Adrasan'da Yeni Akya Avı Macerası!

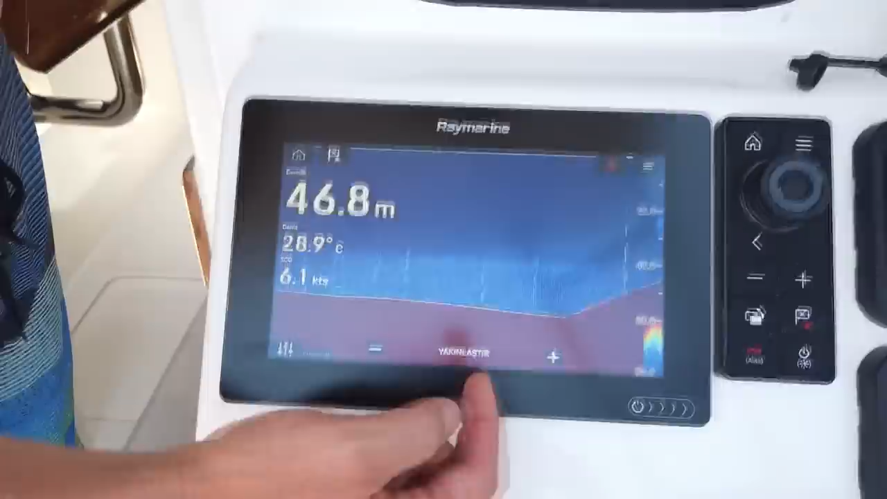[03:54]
On screen: depth 46.8 m, water 28.9°C, speed 6.1 kn
Yani bizim aradığımız, şu anda aradığımız balık dipteki balık değil, yüzeydeki balık olduğu için yukarıda sürü arıyoruz bu ekrandan.
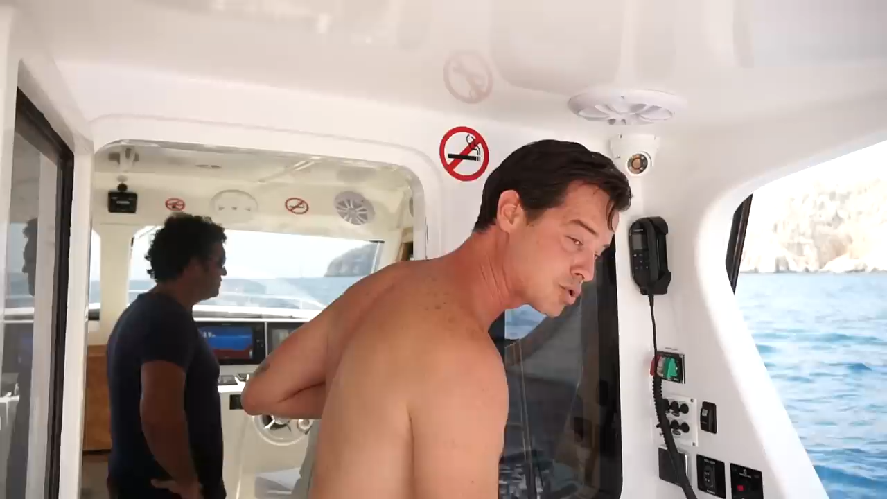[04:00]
Yukarıda sürü arıyoruz ve onu bulduğumuz zaman demek oluyor ki palamutlar arkada, onlardan alacağız demek.
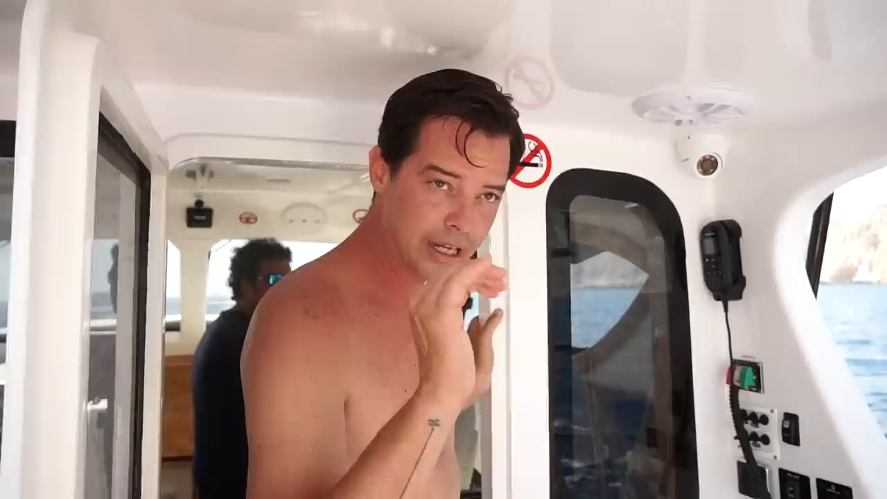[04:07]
Yukarıdaki sürüden, bak gel.
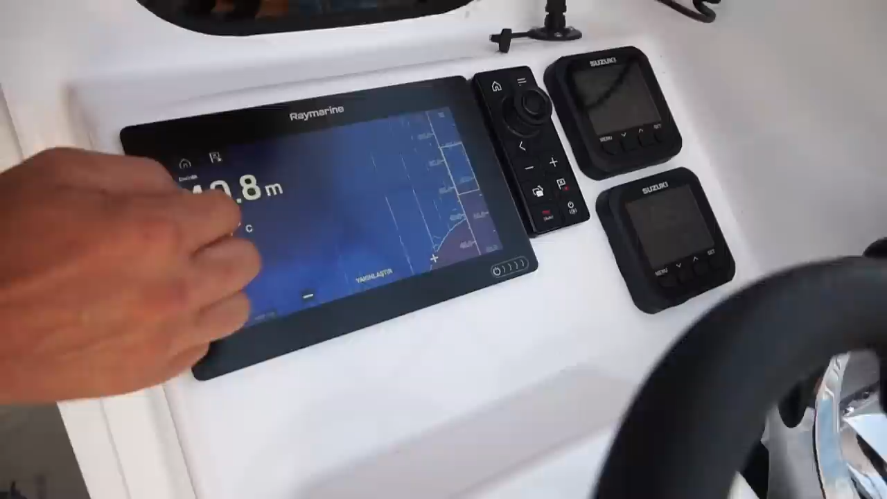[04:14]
Bak bunlar ideal balık, yaklaşık 45 metrede.
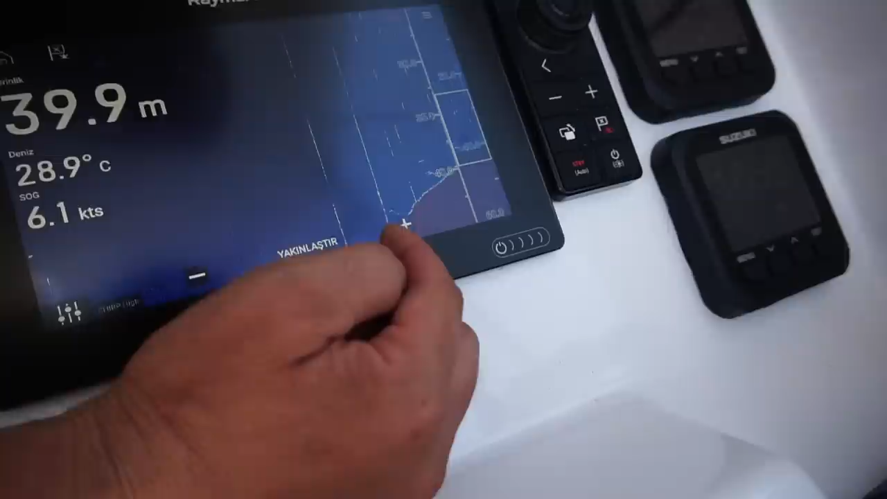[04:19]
On screen: depth 39.9 m, water 28.9°C, speed 6.1 kn
Bu iki balık, buradan bir tane daha girdi. Burada üç balık daha var.
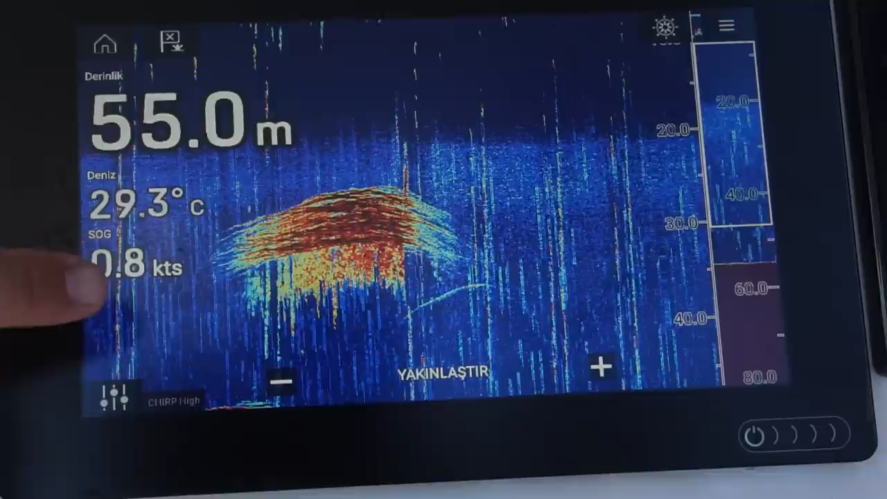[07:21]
On screen: depth 55.0 m, water 29.3°C
Aradığımız sürü bu. Burada yem sürüsü var.
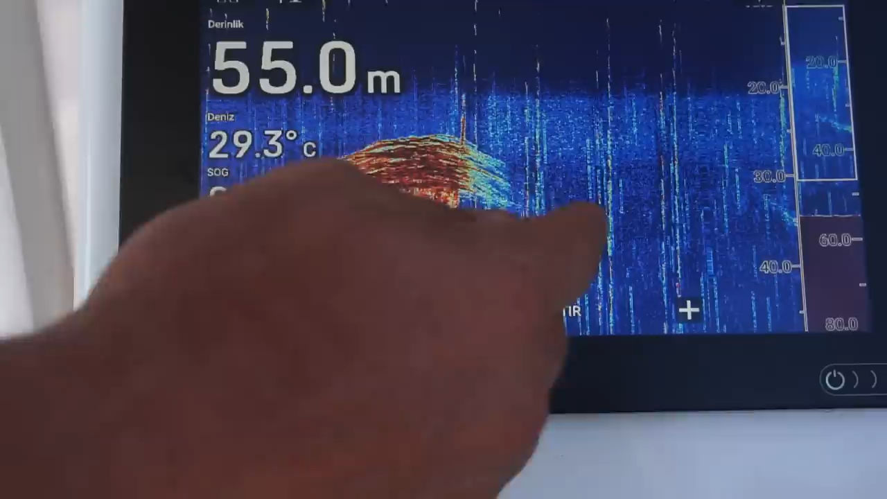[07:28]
On screen: depth 55.0 m, water 29.3°C
Bunlar da akyalar, içinden geçiyor ama çok kalabalık bir grup. Buradan devamı da geliyor. Bunda ne olduğunu söyleyeceğim birazdan. Ama burası acayip. Kaç metrede?